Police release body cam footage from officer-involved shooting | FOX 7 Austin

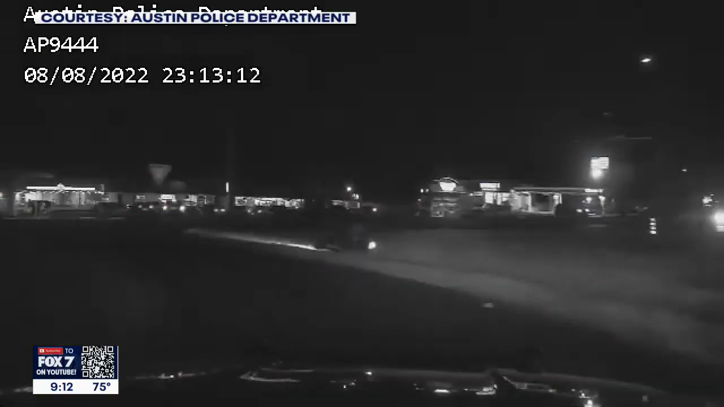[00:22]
Biker just dropped the bike. 831 running towards Guided Mountain.